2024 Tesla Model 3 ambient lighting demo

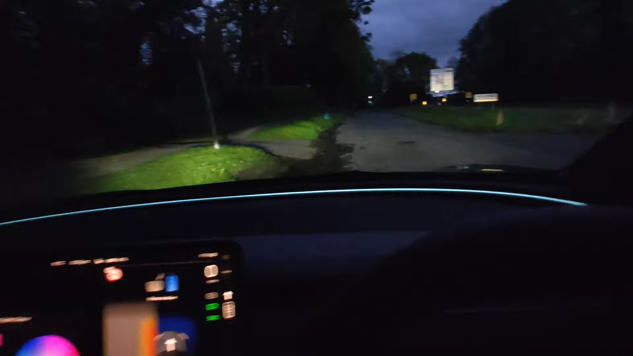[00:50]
so you now have ambient lights what a difference it makes to the interior